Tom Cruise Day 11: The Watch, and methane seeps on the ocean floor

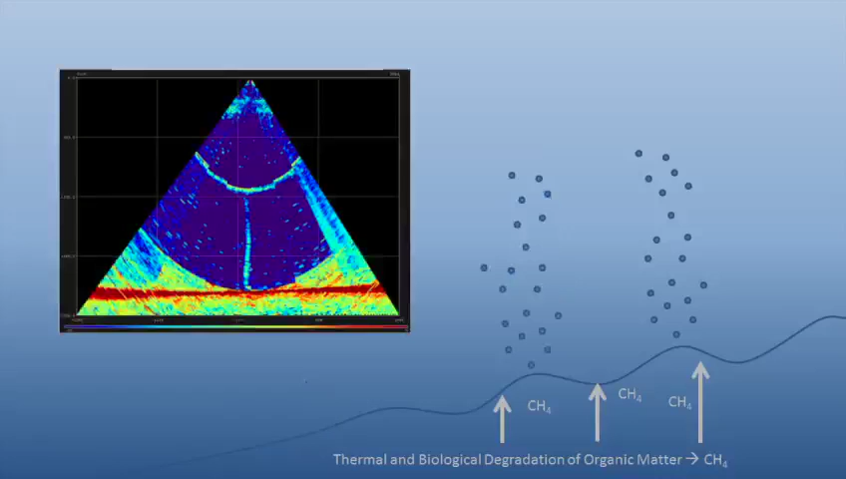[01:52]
Methane that escapes into the water column forms tall plumes of bubbles, like the one seen here in the sonar image.